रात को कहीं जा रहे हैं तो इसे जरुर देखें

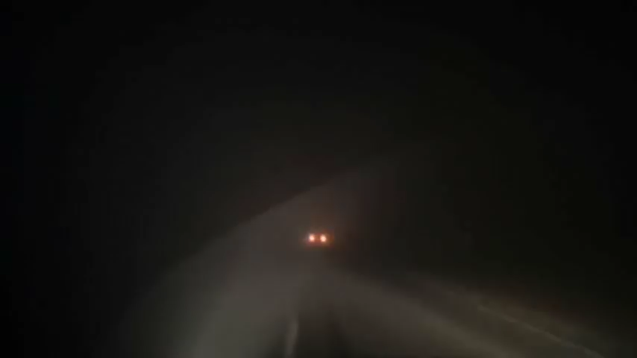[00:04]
अब देखें, घर से निकले तो मौसम बिल्कुल साब था, लेकिन रोड पर आते ही कितनी धुंद बढ़ गई है, इसलिए जब भी आप धुंद के मौसम में घर से निकलें, तो टाइम से पहले ही निकलें, क्योंकि कभी भी धुंद अधिक से दिख्छा सकती है.
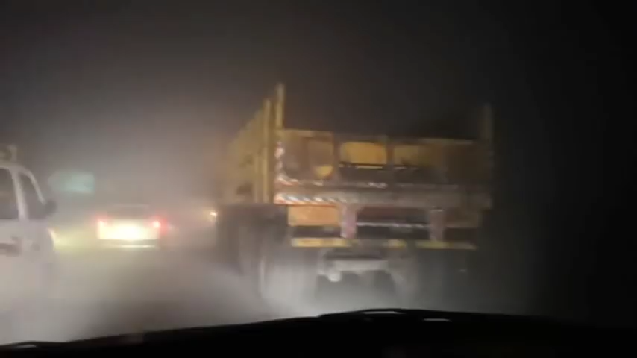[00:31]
यह ट्रेला जिसके पिछे कोई लाइट नहीं है, अचाननक आ गया,
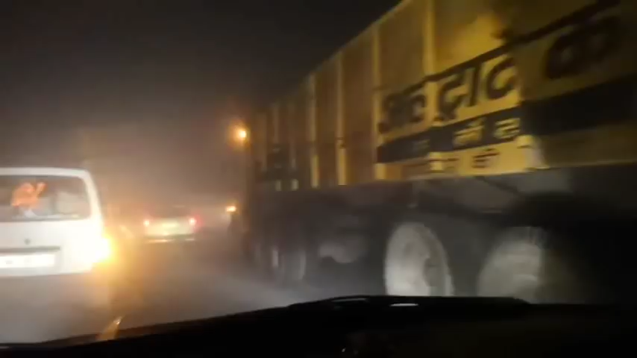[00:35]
ऐसे में बड़ी तिकतों का सामना करना पड़ता है, और डिवाइडर के साथ से चल रहा है, यह भी एक साइड है बस,
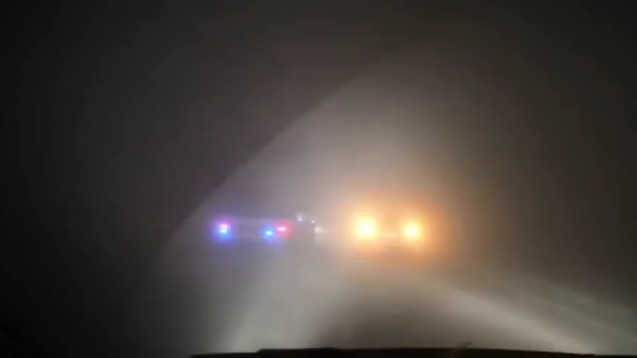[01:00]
यह फोग लाइट होने चाहिए, यह ट्रक के पिछे भी जो साइड मज़री, कुछ ट्रक या ट्रेले ऐसे होते हैं, उनके पिछे लाइट ही नहीं होती, और फोग में वो दिखाई नहीं देते, जिसमें एक्सिडेंट की समभावना पड़ जाती है, अब बीश की स्पीड से चली होई है, गाड़ी, बीश या बाइश पर,
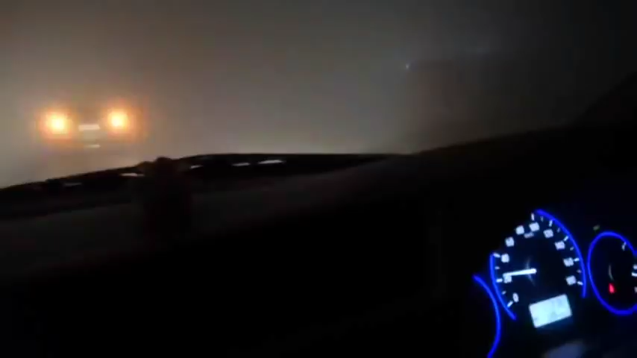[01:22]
बीश बाइश में भी कितना रिस्क है देख लो,